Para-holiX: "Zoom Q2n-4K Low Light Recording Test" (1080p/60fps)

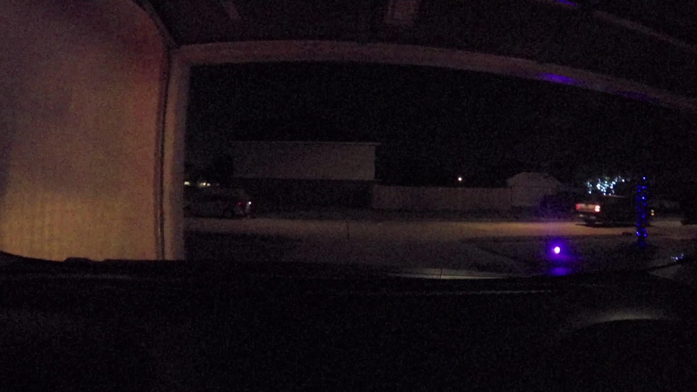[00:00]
Alright, so what I'm doing is I'm testing out the camera. Wide, 1080p, 60 frames per second. And I'm just testing it on my way to work. See how it goes. Setting is on auto. And we're just going to see how it does in low light. See how it auto